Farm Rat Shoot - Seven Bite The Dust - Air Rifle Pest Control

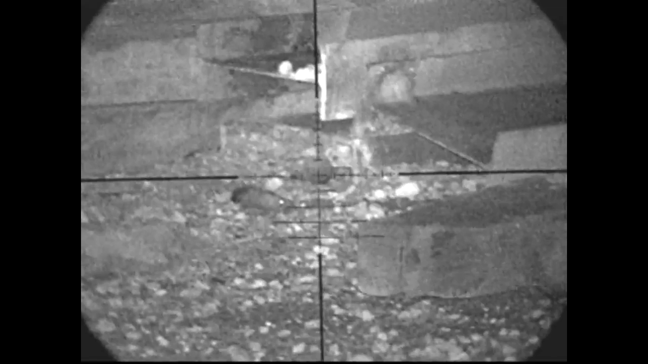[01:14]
Give him a shot in the head too. Fairly sure that was a headshot. I just watched for a little while just to make sure I wasn't 100% happy so I do drop in and shooting shot and in the chin straight through into the head and that's him out too. Just keeping an eye on those for the moment.
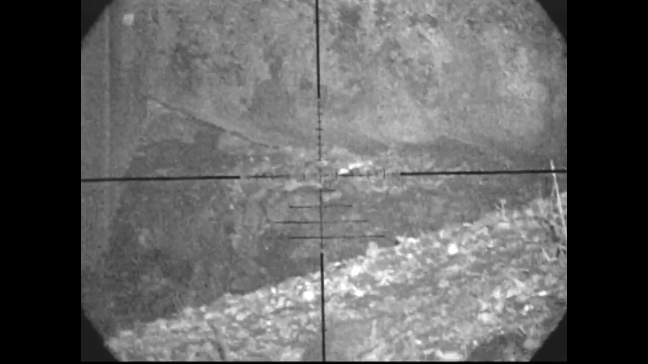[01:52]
I move up just behind me I hear a noise so I see this one sticking his head out. Unfortunately I duff that shot, pull the rifle to the right and the peddle falls to the left hand side of the rat as it's looking at me. He'll wait for another day.
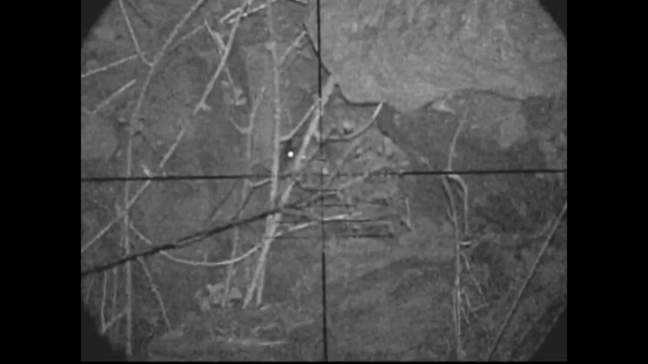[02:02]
This one is right at the very bottom of the farm. There's a whole load of rocks and a mud bank and a grass bank.
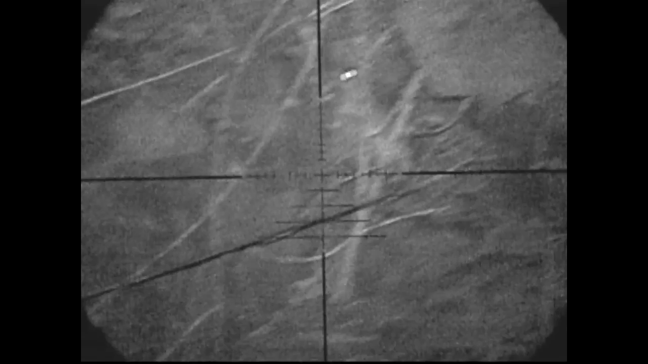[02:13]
So I'm just waiting for him to get clear of those twigs and branches so I can get a nice shot in there.
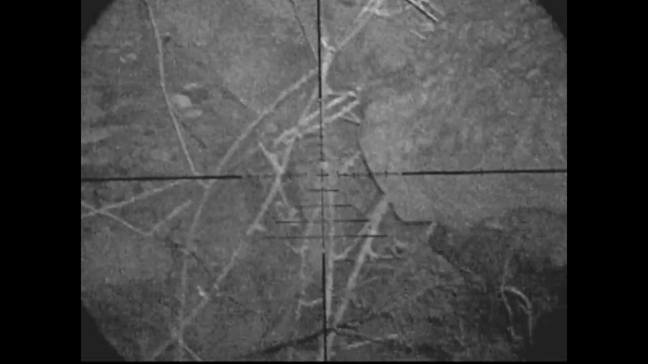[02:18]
Just like that. So he takes a tumble straight away, starts kicking.
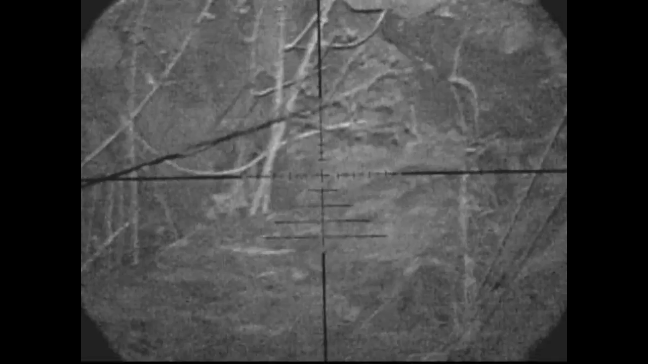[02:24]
He kicks himself down into some rocks so unfortunately I can't recover that one.
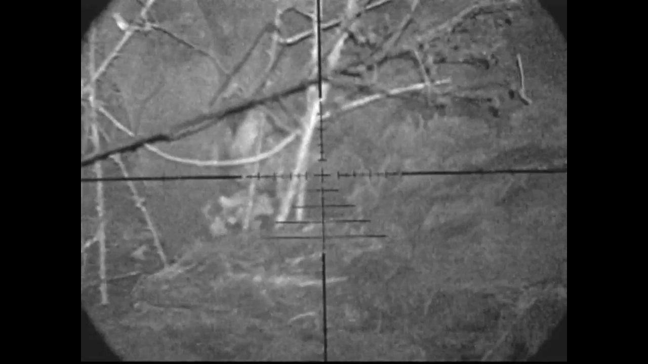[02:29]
You can see he's kicking away there.
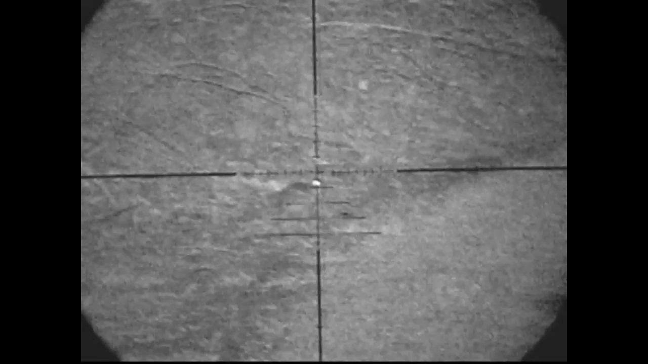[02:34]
Just further up I spot this one nudging out from the grass banks heading across the way there's some grain line on the ground.
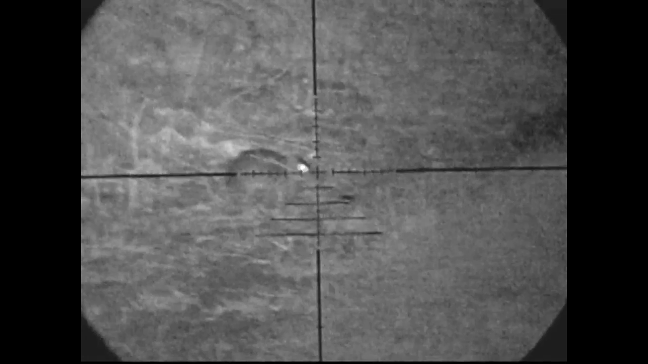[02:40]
This one is currently about 30 yards, 35 yards.
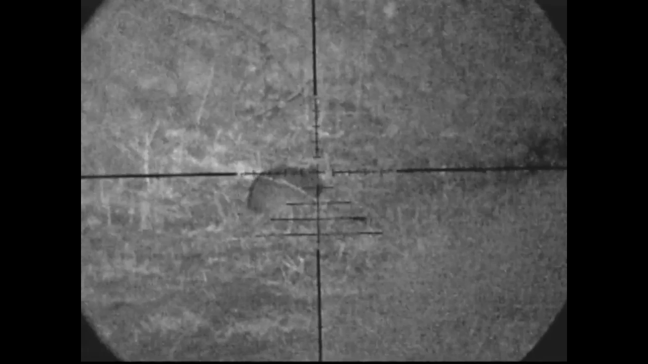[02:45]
Again I shoot just to the right of that one so I'll miss that one.
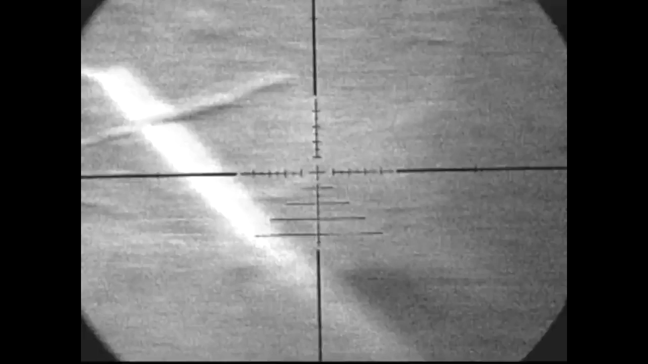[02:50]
So I'll wait around a little while see if any more come back.
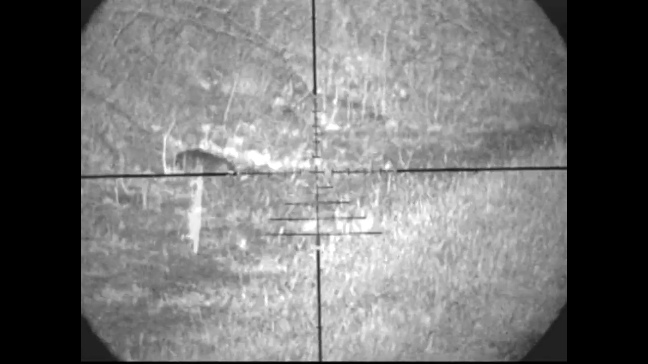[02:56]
Either this is him coming back for more or it's his buddy.
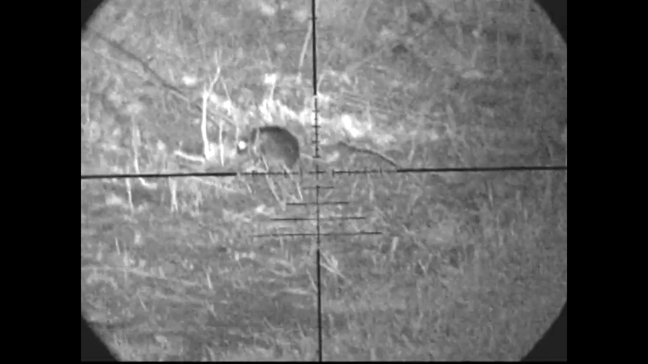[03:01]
This time though I've moved a bit closer. I'm about 23 yards away here.
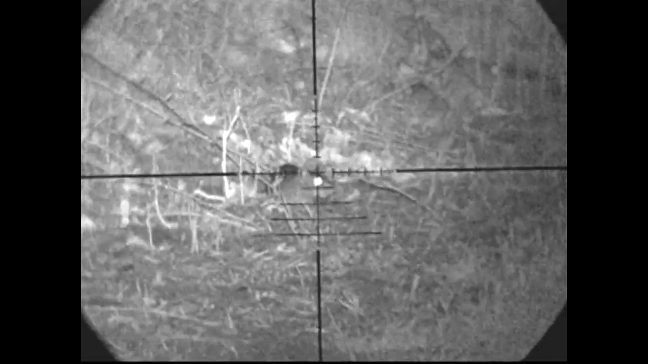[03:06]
I'm just waiting for him to settle like the previous one.
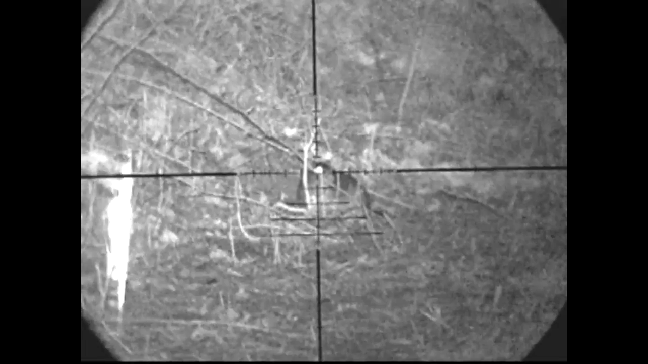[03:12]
Make sure he's clear of any twigs so I can get a nice clean shot through there. It looks like it could be a clear shot but if there's sticks in the way it could deflect the pellet.
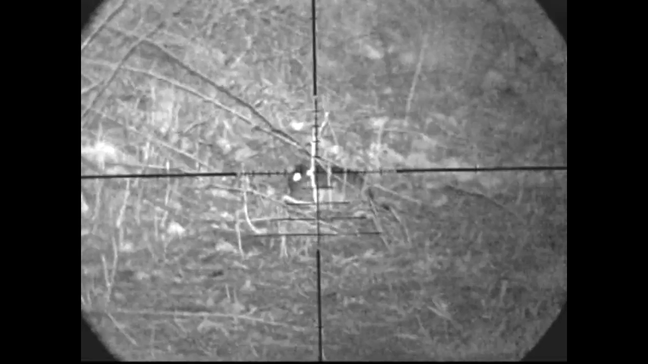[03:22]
I want to make sure I get this one down as well. Having a little play around by the looks of it.
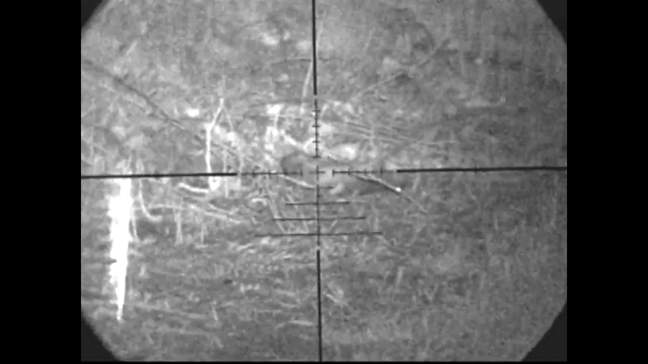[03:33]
Well no more. See the tail gone there. Very happy. Good shot.
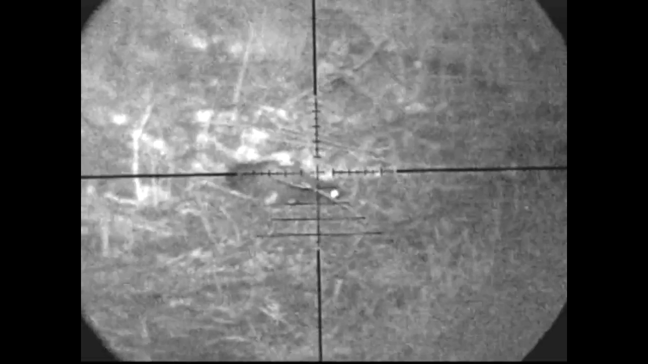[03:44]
22, 23 yards I think it was. I can't remember exactly. That's another rat down. I wander across shortly after that and kick it out into the pathway so I remember to pick him up. This one's hiding in the rocks.
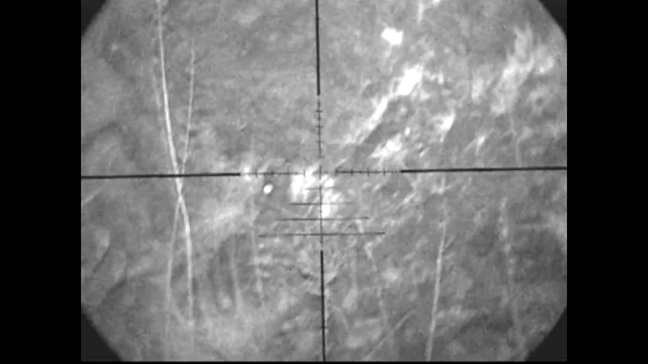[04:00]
I couldn't quite make out if it was a rat but I was happy it was so I took the shot. Bang.
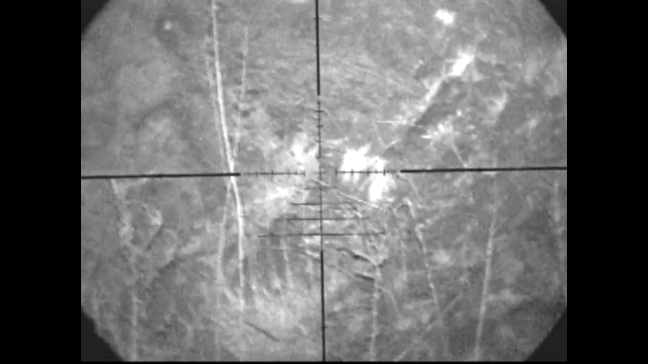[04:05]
Knocked him back. Couldn't recover that one. It was a little bit too high.
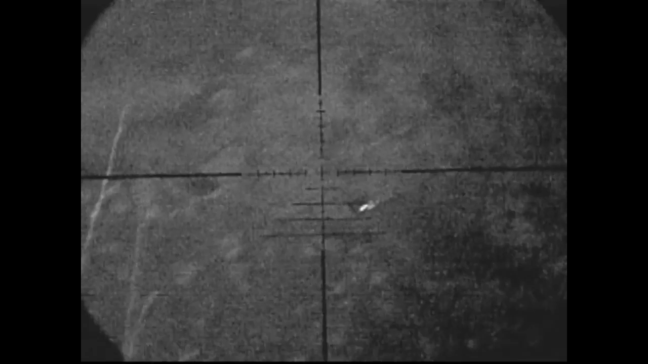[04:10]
Unlike this one. I took a shot on this one. This was, if I remember right, about 35-40 yards.
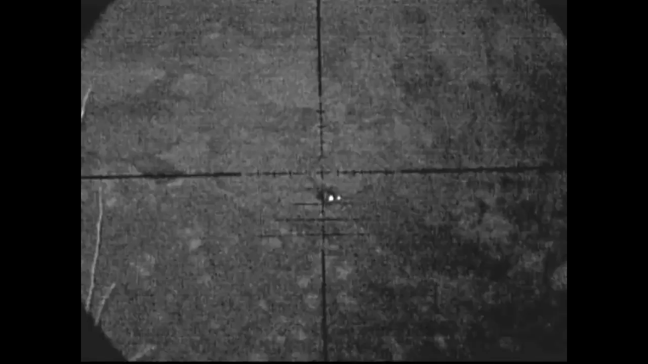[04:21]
Got my hold over completely wrong. But I took the shot.
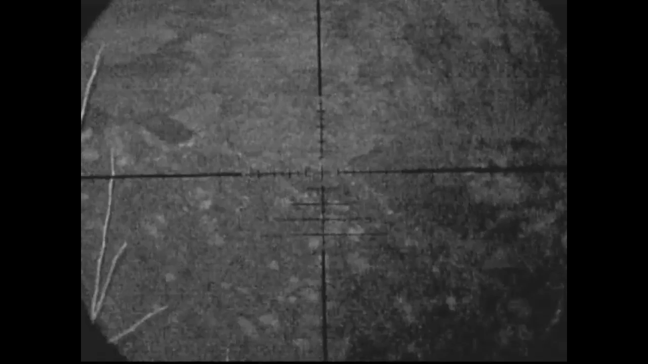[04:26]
I took the chance because I had a good backstop there. Let's not talk about backstops right now. Bit of a sore point for some people in politics. But that one worked anyway. It stopped the pellet. Now this little chap. Boom. Good shot. Knocked him straight down.
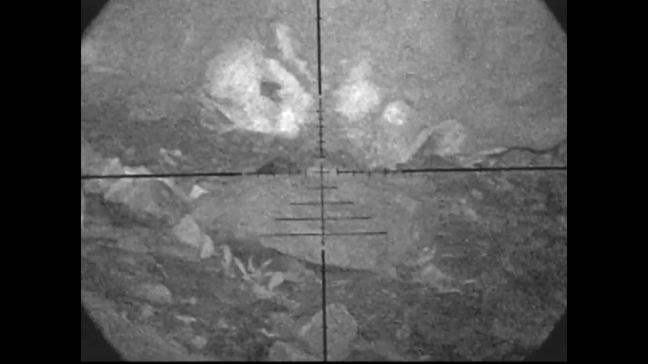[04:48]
He falls down behind that rock. Starts kicking a little bit.
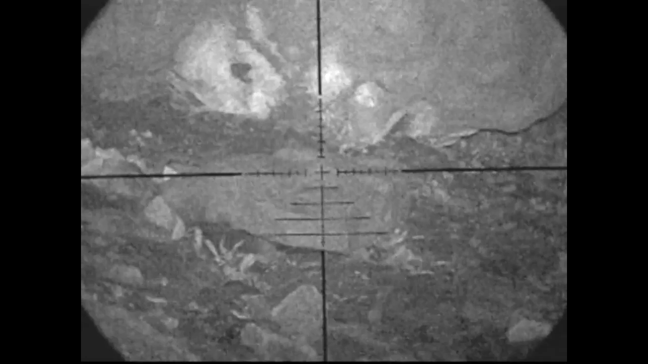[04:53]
He is dead. Let's his back legs and tail going behind there.
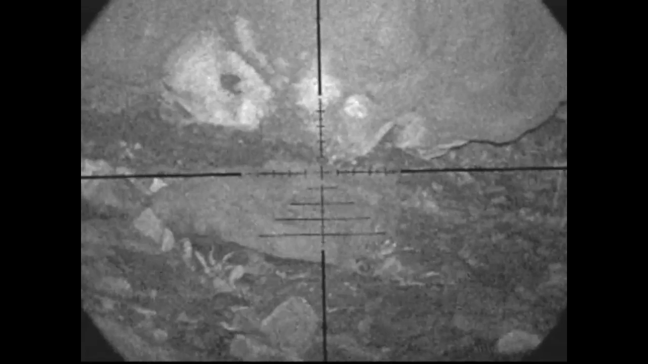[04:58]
He takes a tumble down the hill on the right there. There we go. I'll go across to inspect him straight after that shot.
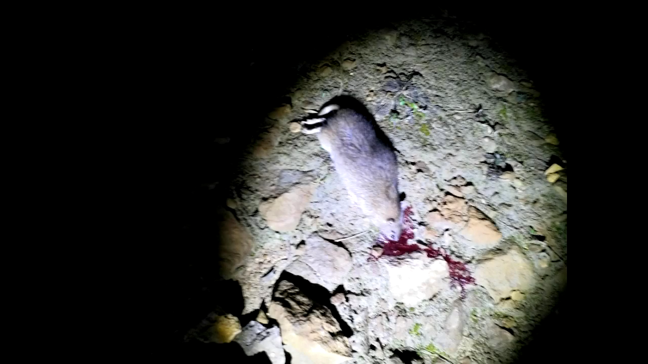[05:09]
And the blood tells the story. It's lights out.
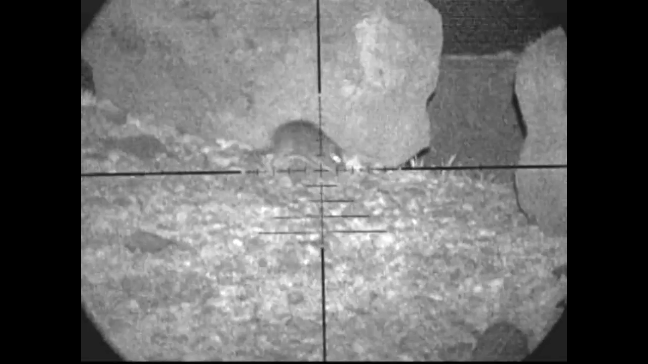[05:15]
This little chap is just by the rocks that I took the shot at before.
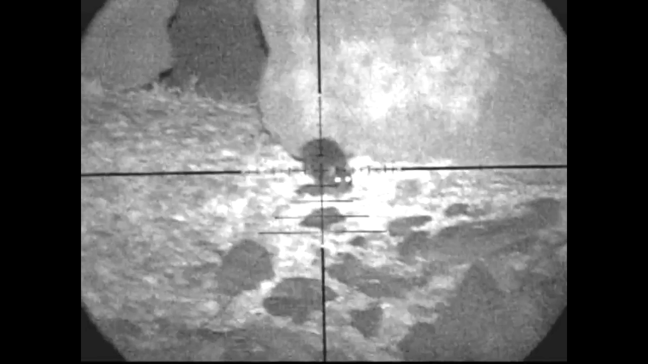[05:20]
Between the gap and mist. I pulled the rifle to the right. But for some reason he keeps coming towards me. He keeps walking up. Walking up. Closer and closer. So he's taunting me.
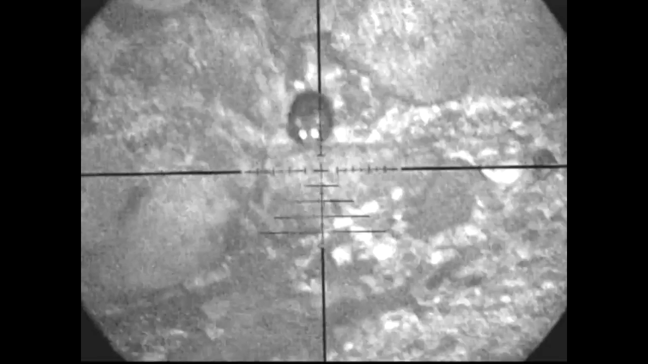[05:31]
Or he genuinely wants to know what a pellet tastes like.
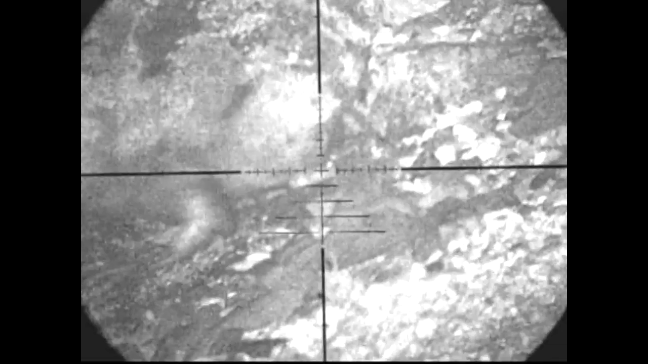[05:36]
He stops still just long enough. And he gets a shot in the head.